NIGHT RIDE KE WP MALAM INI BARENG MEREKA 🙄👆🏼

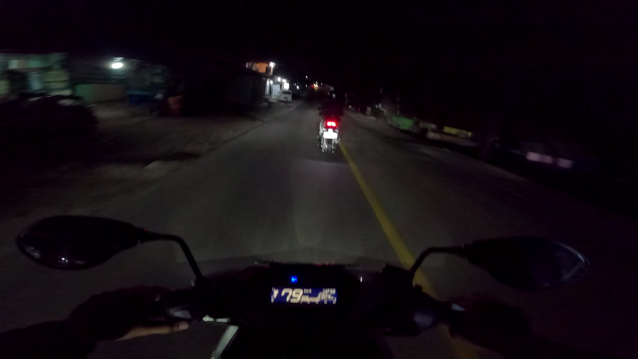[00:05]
lebih sering NR ya, kontennya mungkin bakal next projectnya ke lampu nih cuy. Wah ini aja dimasukin dong.
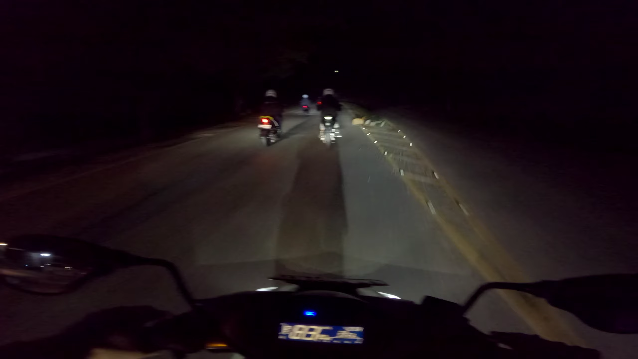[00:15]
Kacau kacau. Wah gila di belakang rame banget cuy. Buset rame dong di belakang. Rame banget nih cuy. Motornya kenceng banget cuy. Aldi.
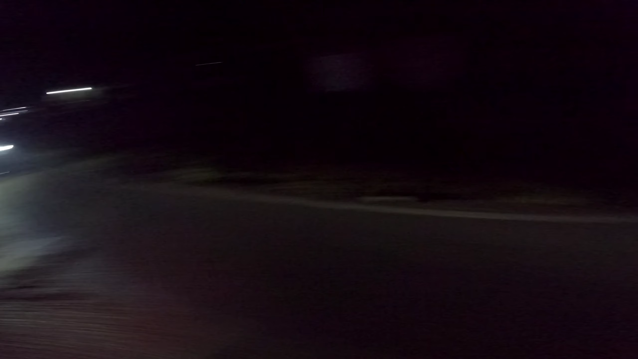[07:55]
Buset, rame dong di belakang, rame banget nih cuy.
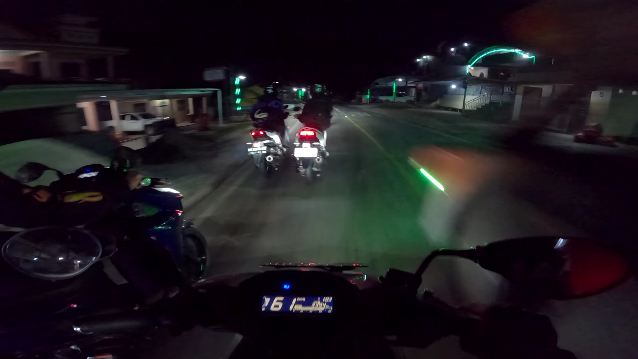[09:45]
Nih Aldi sengaja di depan nih. Ini standar nggak santai nih cuy, ini rame banget di belakang ya.
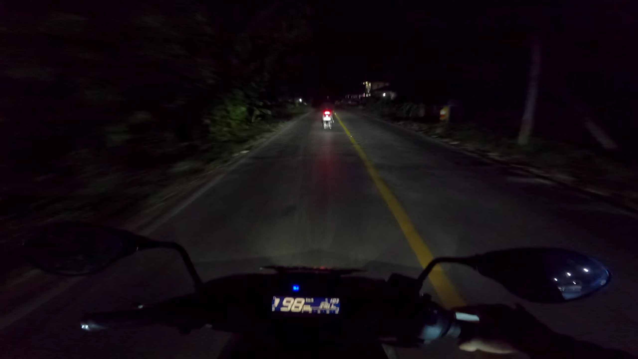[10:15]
Aduh, ini sih yang bikin aku mikir-mikir buat speeding di Bukit Suhartonya ini, kalau nikung ke kanan nih cuy. Aduh, kenapa tuh udah gasruk banget ini gara-gara riding yang kemarin ya. jadi mungkin ini kalau ketemu tikungan kanan bakal slow bye lah ya.
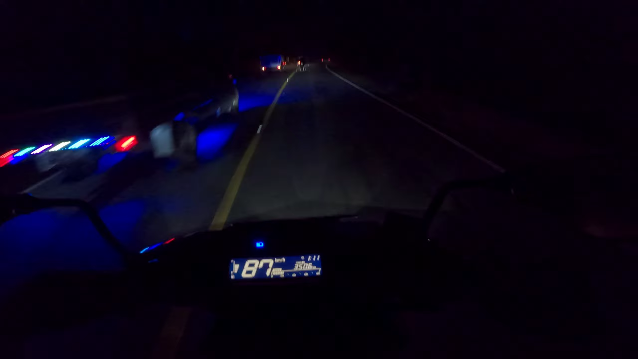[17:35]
Bener-bener dilewatin semua dong konvoy mobil-mobil tadi cuy.